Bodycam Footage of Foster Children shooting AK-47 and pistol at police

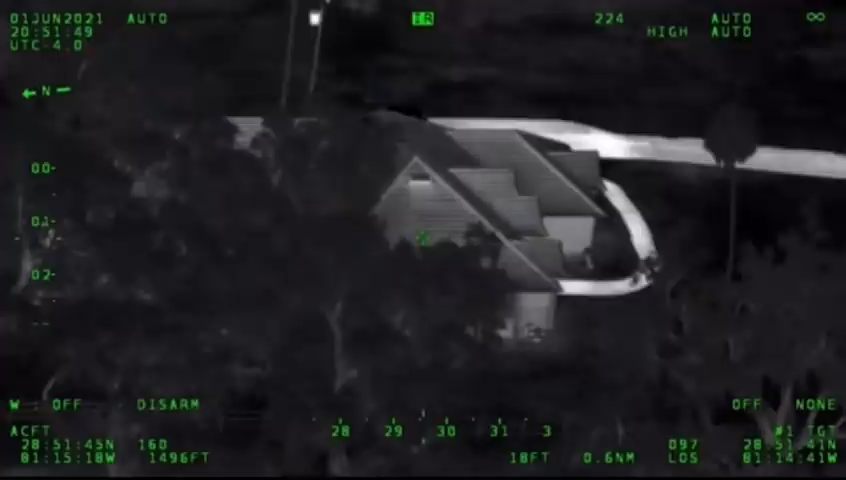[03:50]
Female's got a light on, appears possibly to be bathroom. Toward the one side of the house. Both juveniles are still in view.
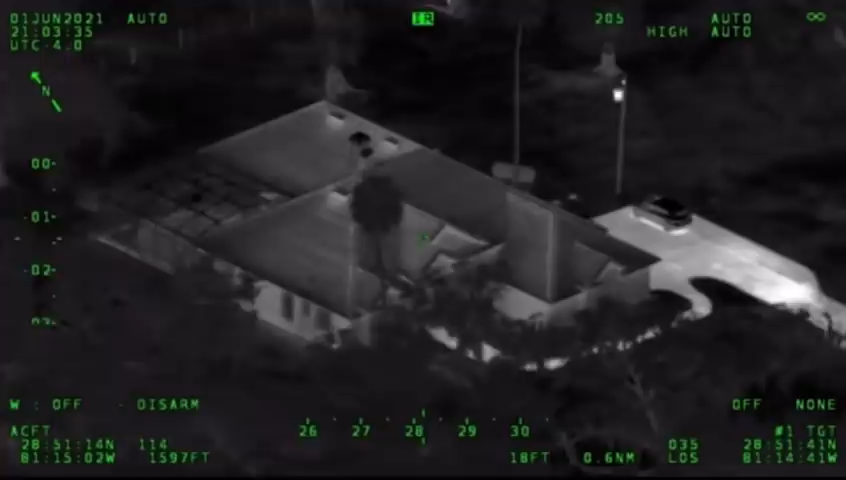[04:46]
Central, shots fired, shots fired. LEO, shots fired. The boy's out, he's retreating inside.